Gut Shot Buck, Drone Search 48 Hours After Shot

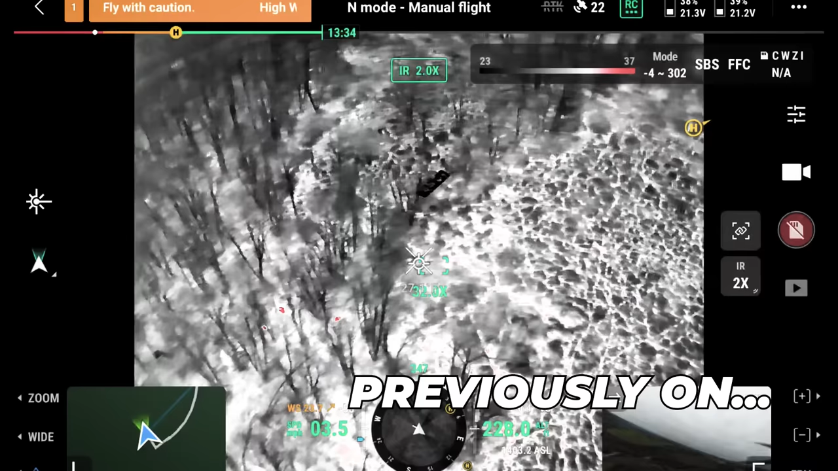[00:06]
That is a wide one. Let's look at that.
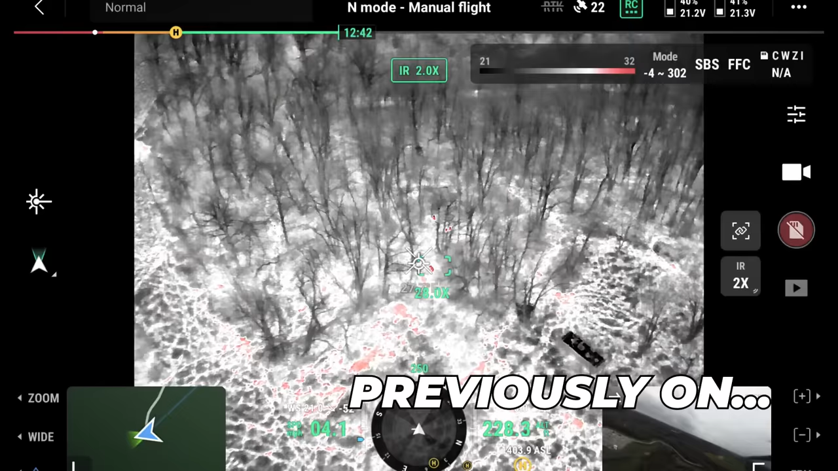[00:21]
He's laying with two bucks and a doe. The deer's fine.
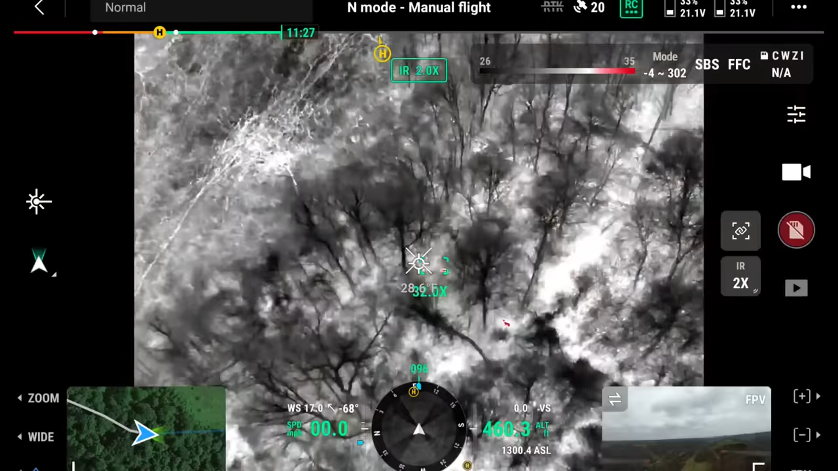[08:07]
Where's that? Back up here? Nice right there. That's that big eight that I saw before him.
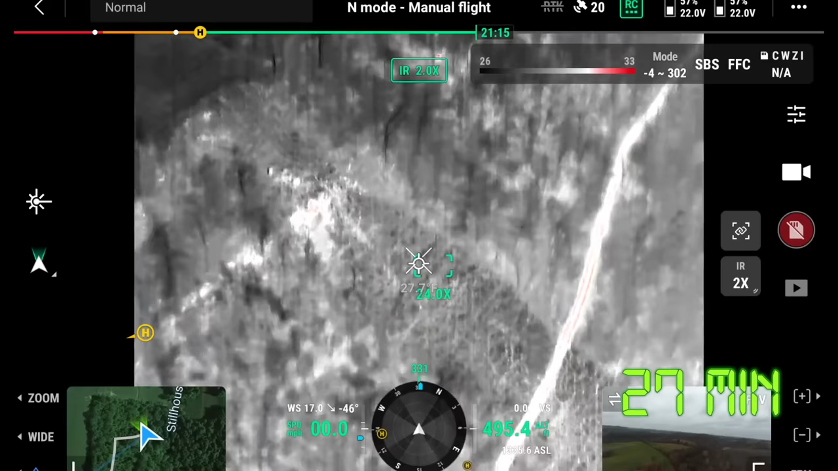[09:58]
Just I mean we're finding bucks And finding live deer Not a dead deer
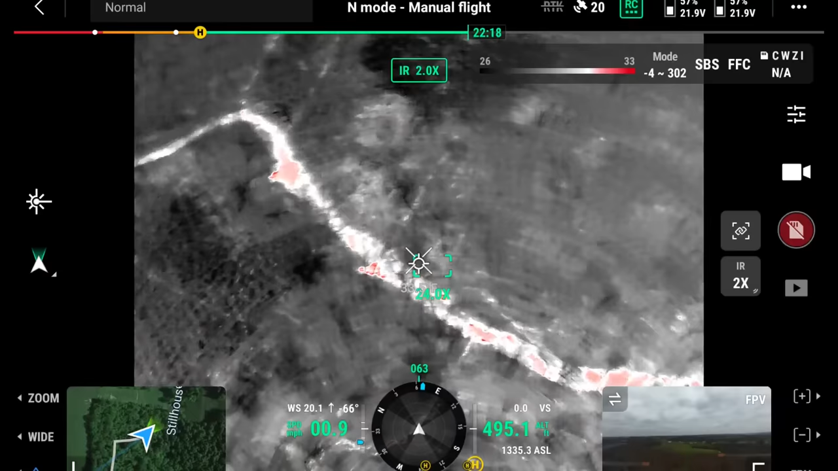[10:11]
I looked at a bunch already So everything that has the white lines I've been passed already Usually if I go over 20 minutes I start being like oh
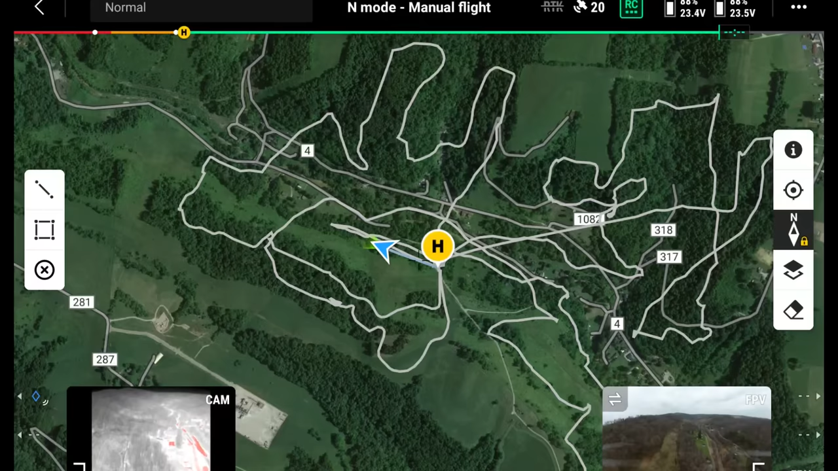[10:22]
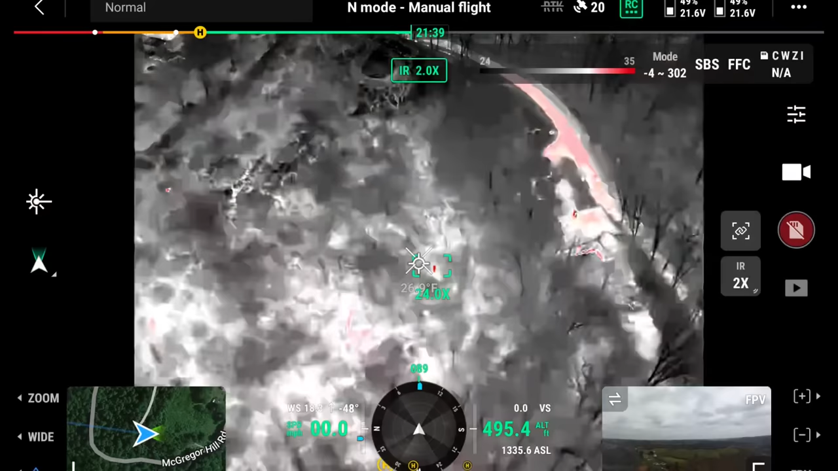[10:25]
We're finding deer and bucks let me tell you We're just not finding the buck
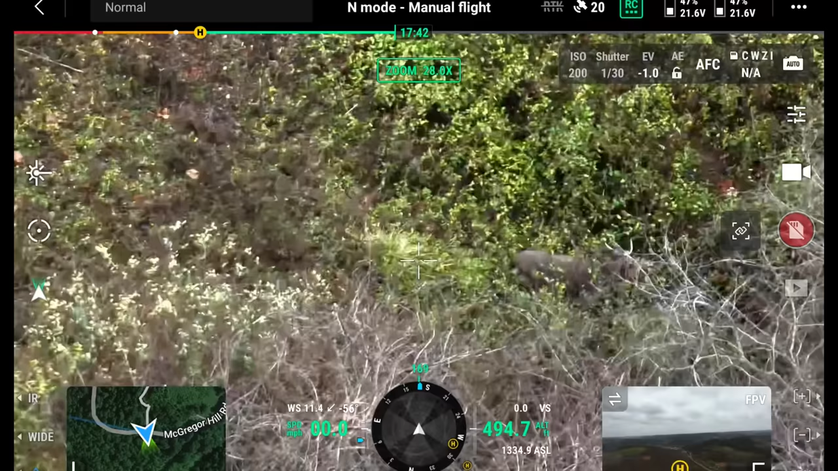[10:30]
Another buck Geez There's a bunch of bucks around here Woo there's a nice deer Yeah I know that's not him Because his horns almost wrap
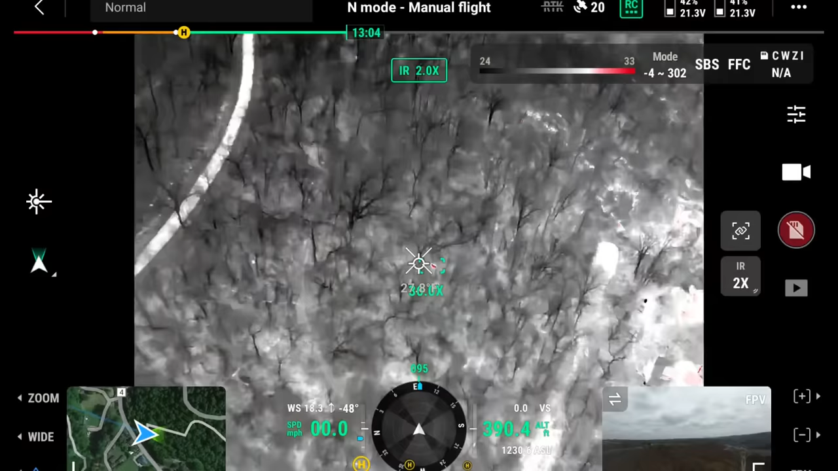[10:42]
around And touch in the front Yeah that's an A pointer That we were just looking at I think we're going to have to At least check up there Just to make sure That he's not up there
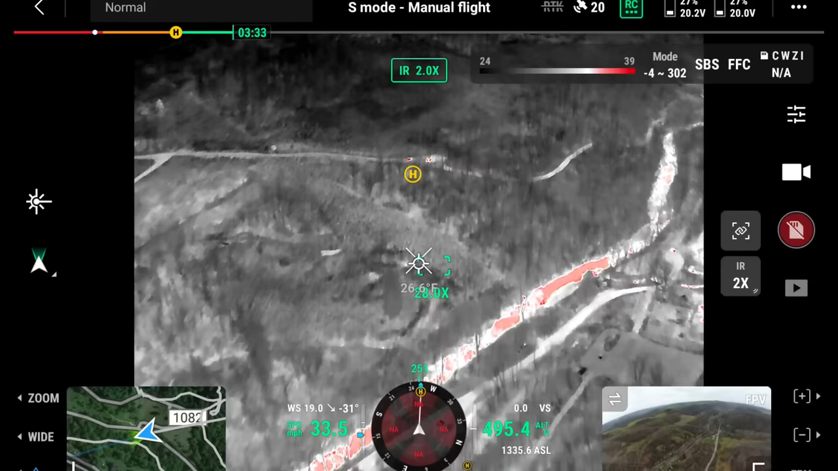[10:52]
Comfortable saying he's not here See the tracking dog went down there But then it did pull him out and around But he went
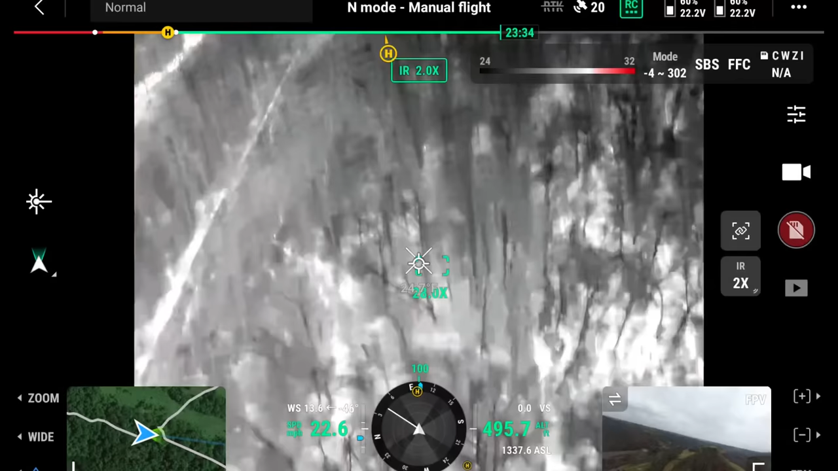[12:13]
area I Found a lot of deer About out behind here Yep I'm up top Oh you're up top now Yep There's deer up top But Live deer Most of these are doe
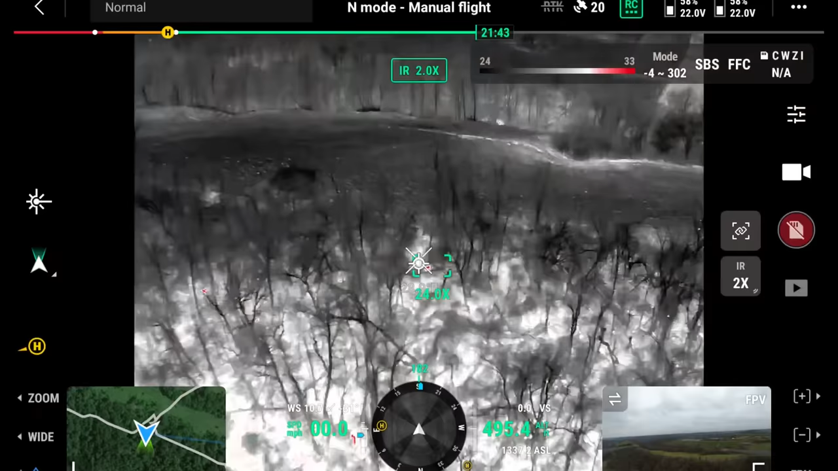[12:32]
A little doe A little buck